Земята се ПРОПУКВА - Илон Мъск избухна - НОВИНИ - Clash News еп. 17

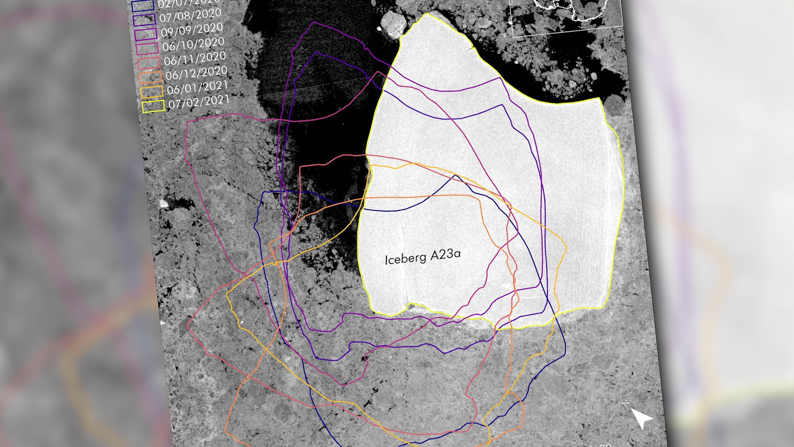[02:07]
Той е около 4000 квадратни километра или колкото цялата област Ловеч и тъжи близо 1 трилион метрични тона.